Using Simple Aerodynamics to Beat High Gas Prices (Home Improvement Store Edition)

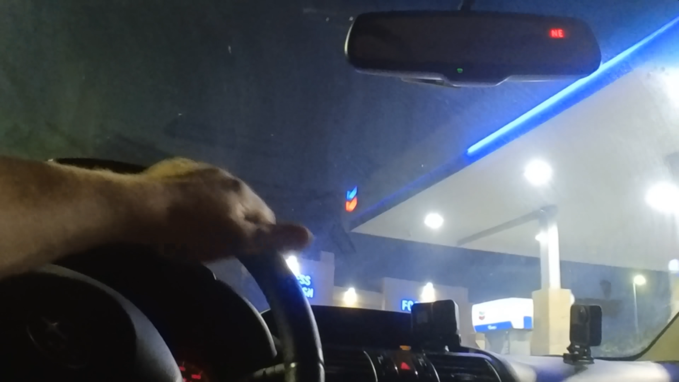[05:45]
I neglected to mention that before construction began, I did a baseline run with the car on the freeway really, really,
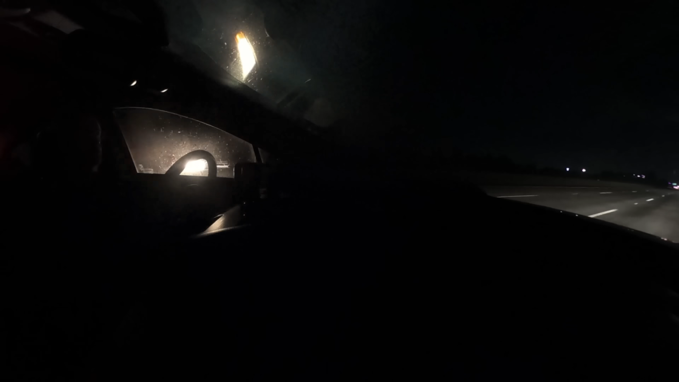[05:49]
really early one morning so that I could stay at the 65 mile per hour cruise control speed without any interruptions.